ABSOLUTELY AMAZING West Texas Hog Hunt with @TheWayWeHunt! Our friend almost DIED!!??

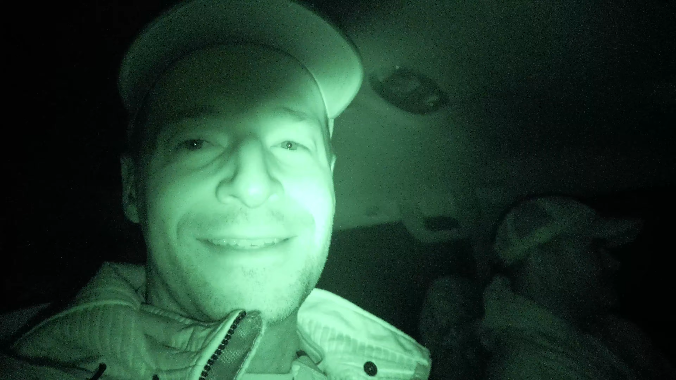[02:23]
We're on about, I don't know, there's sections, about 8,000 acres of private. So we're just gonna ride along here and scan in these fields with these thermals. See if we can't locate a sounder or two of these pigs, then we'll jump up top in these tower trucks and see if we can't get a shot on them at night. The fun part is starting. We get to make a stalk through these fields.
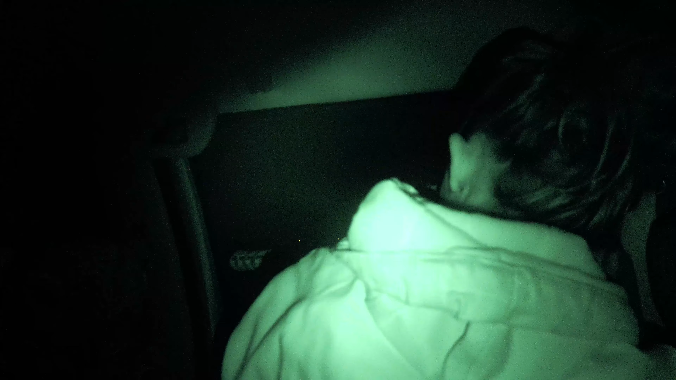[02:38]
Eric thinks there's a hog out there about 300 yards.
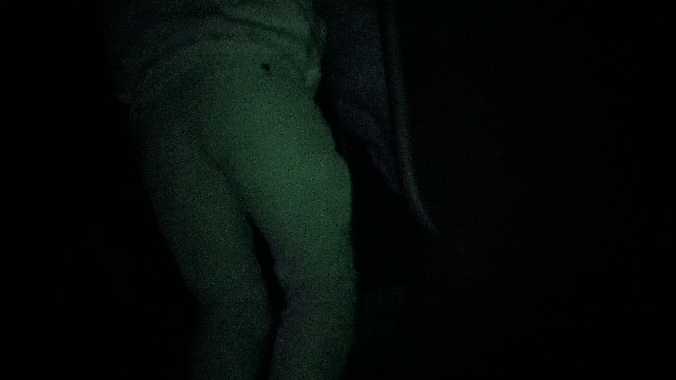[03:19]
We climbed up top in the high ride for a better vantage point, hoping to spot a sounder of pigs far enough in the distance they wouldn't be aware of the truck.
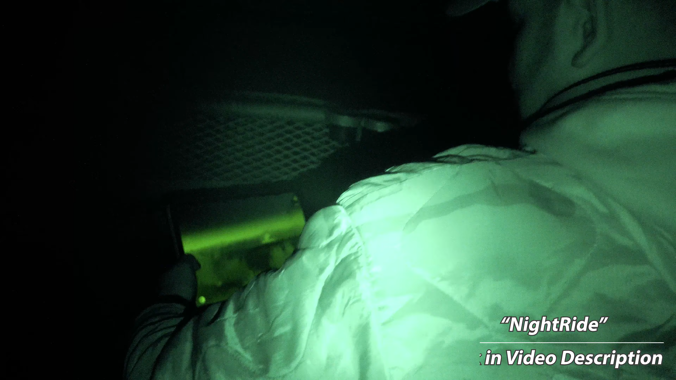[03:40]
We might have hogs straight ahead. We're gonna turn right and go check that field.
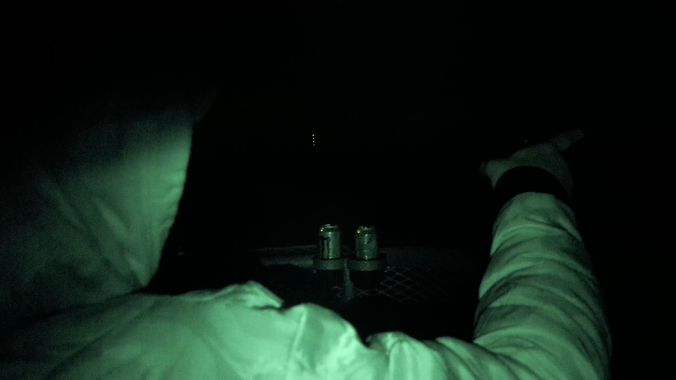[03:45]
Let's go check her out. Each promising sign turned up empty. They are deer.
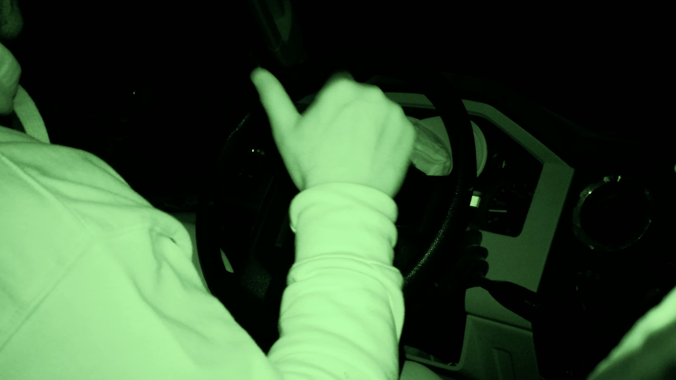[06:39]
I am ghost driving the truck. I'm using the force, but it's so nice to be able to.
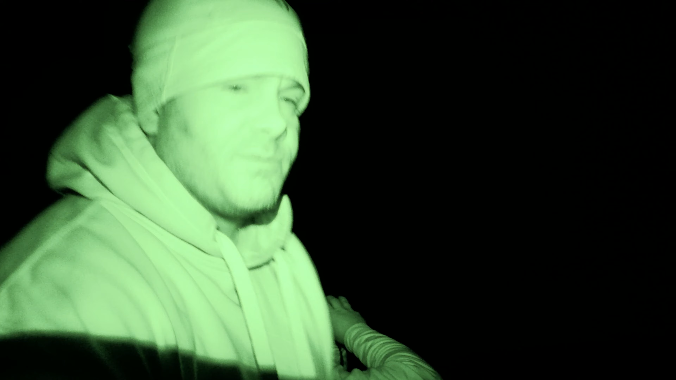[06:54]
So they spotted a lone boar as we were driving on the run. I got a couple shots at him. Didn't hit him because he was on the run. And so we've essentially circled this great big section to come around and try to cut him off. Jonathan, he's got the gun, so I'm assuming John. Eric spotted a good sized boar out by himself over 3 o'clock back over there.
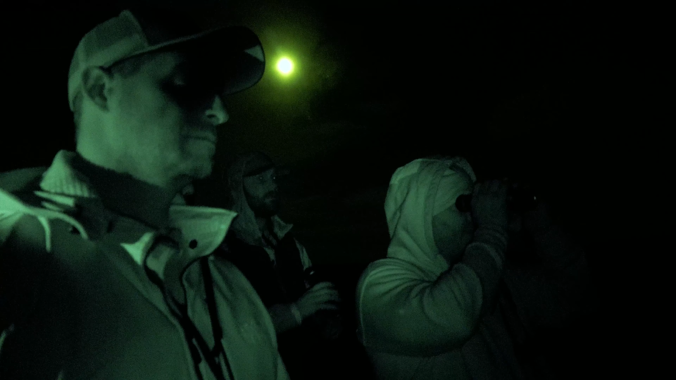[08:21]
Turns out, we didn't have to go much further before another opportunity presented itself. There's two coyotes. Several hundred yards away,
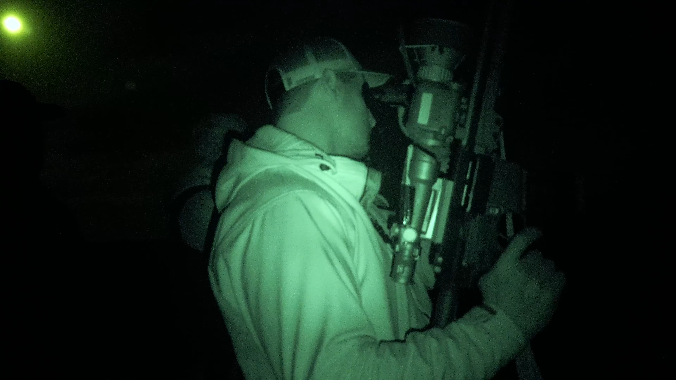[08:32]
and we're trying to see if we can call them up out of that creek bottom up this way.
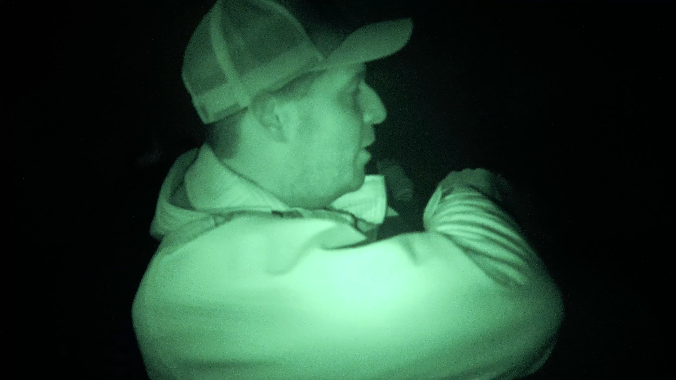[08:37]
And they both kind of moved off up that hill and into the woods. So we got out the predator calls, at least the ones we have on our phone.
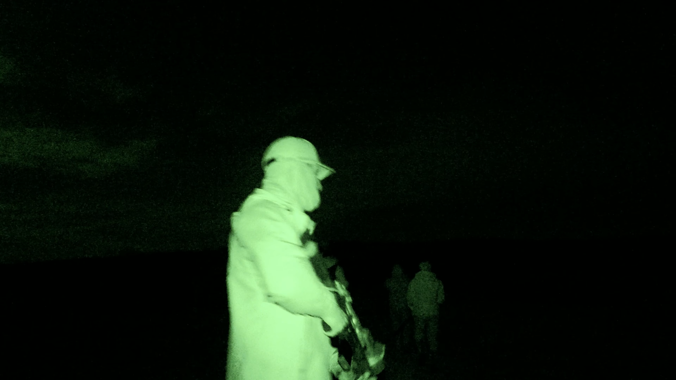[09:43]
Yeah. We've came about 300 yards, and we're trying to sneak up on whatever's over here. It looked, from that far out with this monocular, it looked like a pig feeding.
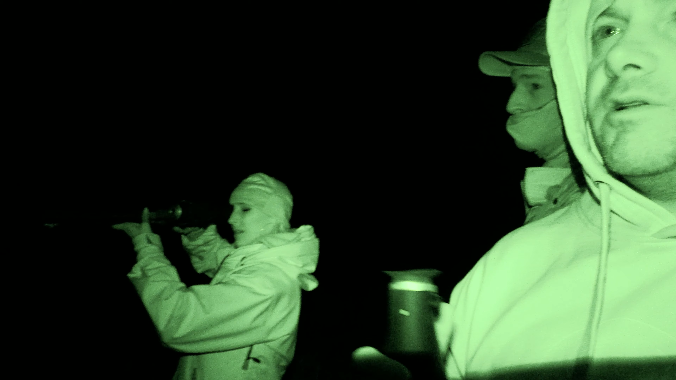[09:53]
Spencer climbed up a ladder here, trying to get a better vantage point.
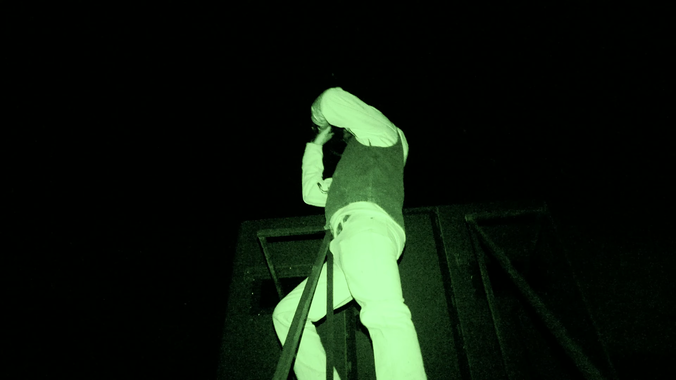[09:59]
It turned out the only wildlife we encountered on that stalk was one ticked off turkey on a tree limb.
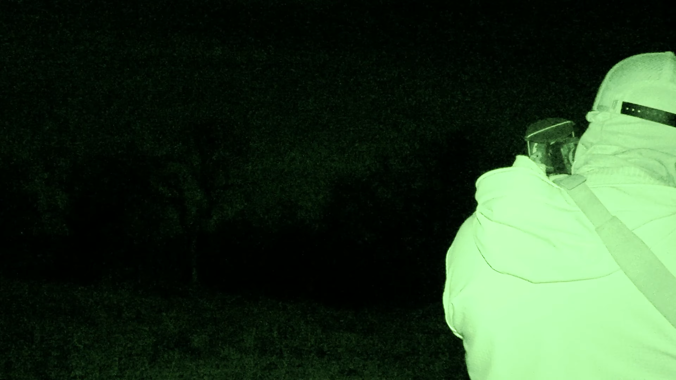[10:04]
I think we were all starting to wonder if we were going to see any hogs at all. Excuse me, hello?
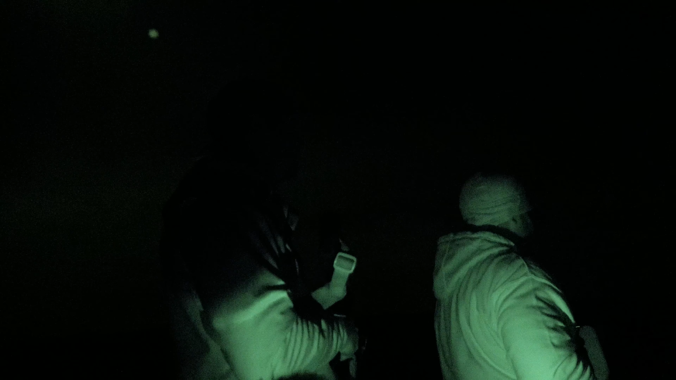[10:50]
They're gonna go that way.
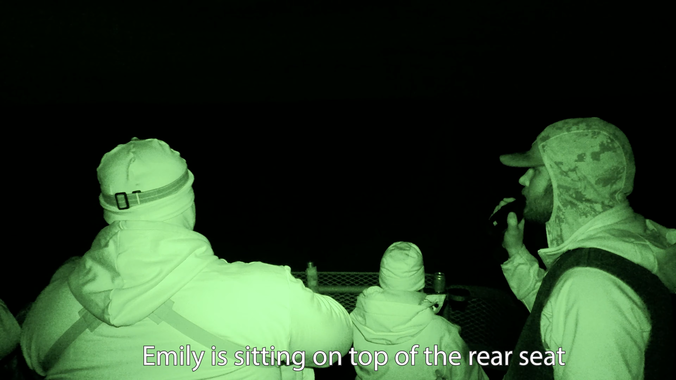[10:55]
I saw him with my naked eye right here.
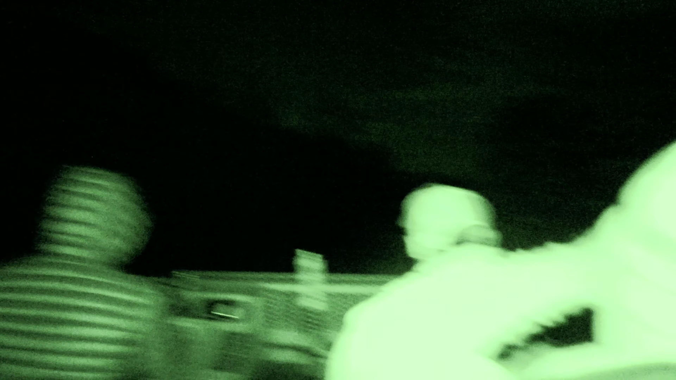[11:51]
We rode through what looked like a canyon with loose rock on either side that opened up on the left into a big field, divided by a ditch.
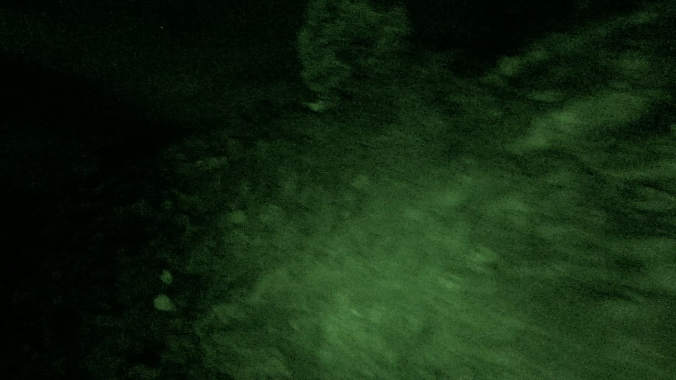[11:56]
We spotted a pig moving to our right and chased him up a huge hill on a bad wind and lost him.
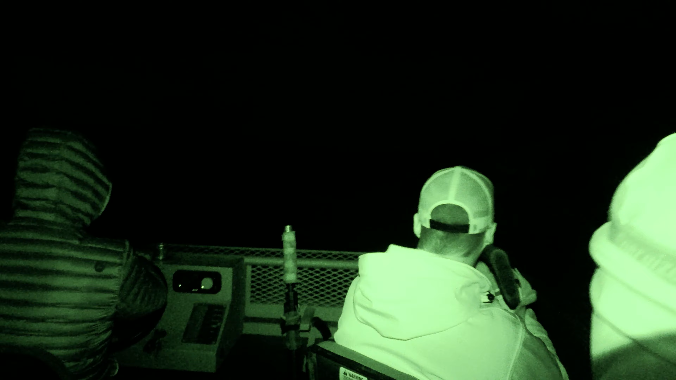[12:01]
It was a desperation play that didn't pay off, until we turned around.
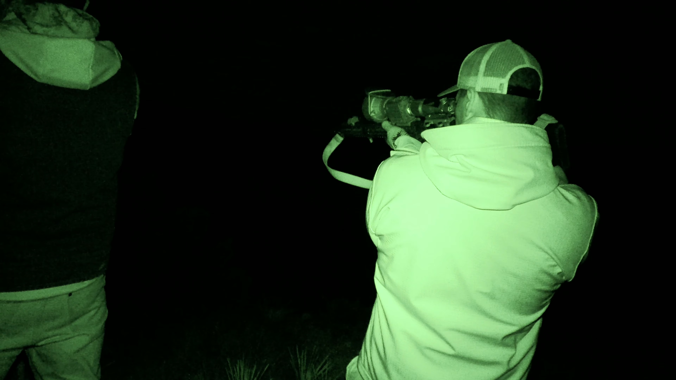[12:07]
From our elevated position, we could see pigs entering the field way off to our left, past where we drove in.
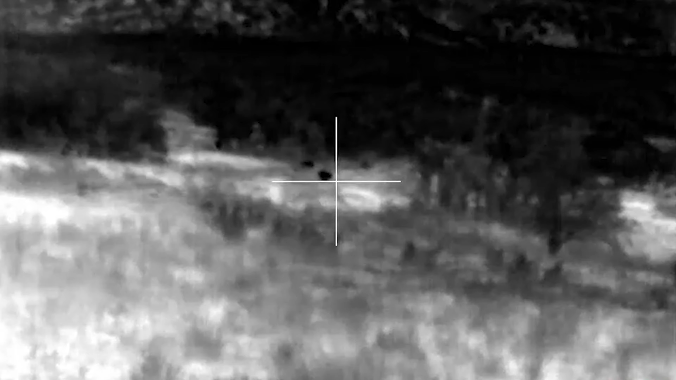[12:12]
It was getting late. We made plans for one final stalk.